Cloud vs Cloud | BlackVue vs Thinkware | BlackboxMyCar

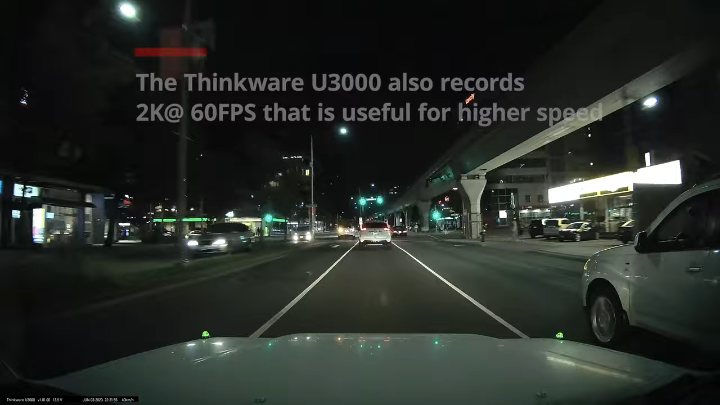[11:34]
Among all the dash cams, we can also say that the Thinkware U3000 is one of the most reliable when it comes to capturing license plates, thanks to its Sony Starvis 2 sensor.